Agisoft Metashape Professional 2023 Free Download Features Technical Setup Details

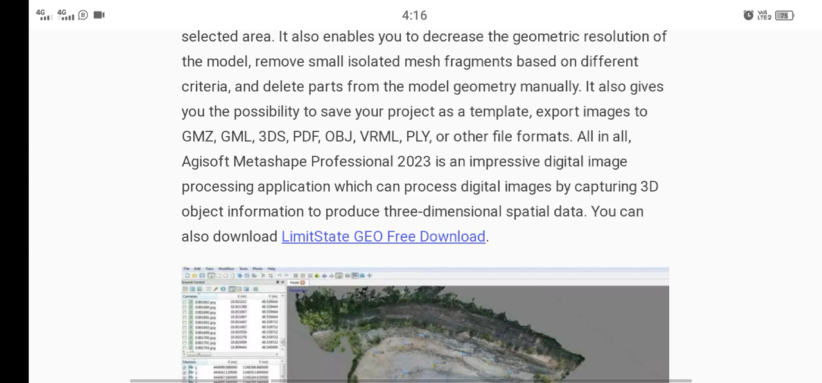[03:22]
export image 2 gmz gml 3ds pdf obj vrml ply or other file format all in egisoft
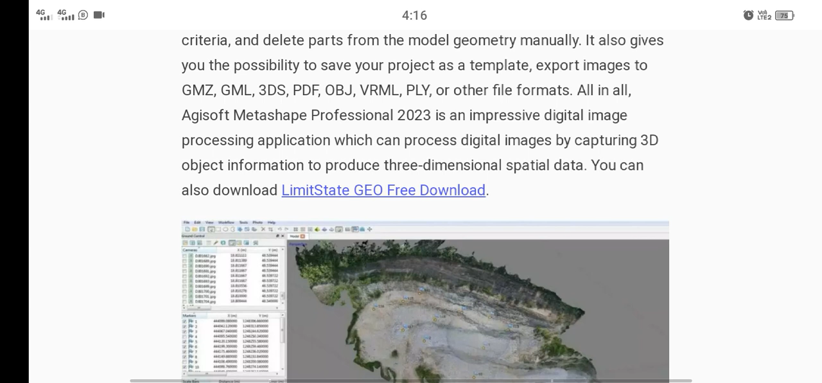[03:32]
metap professional is an impressive digital image processing application which can process digital image by capturing 3d object
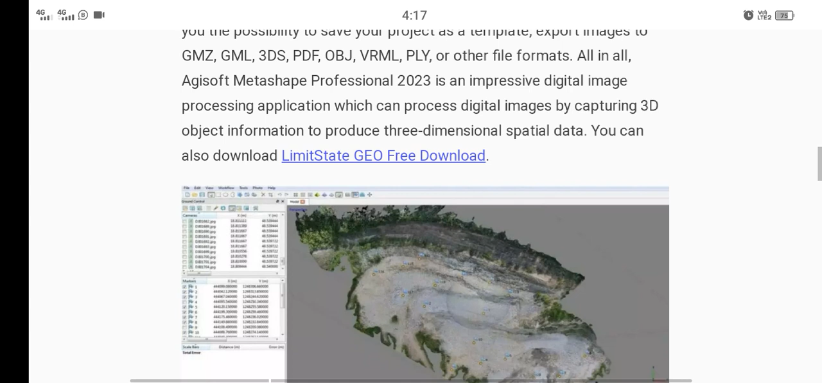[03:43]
information to produce three-dimensional subtle data
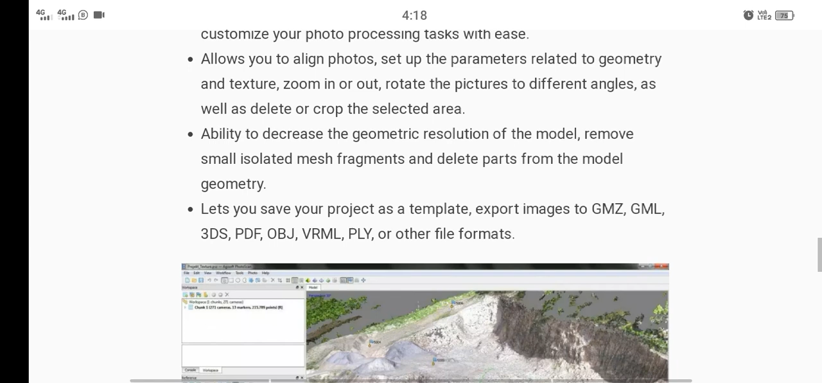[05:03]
ability to decrease the geometric resolution model remove small isolated mesh fragment and little parts of the model geometry this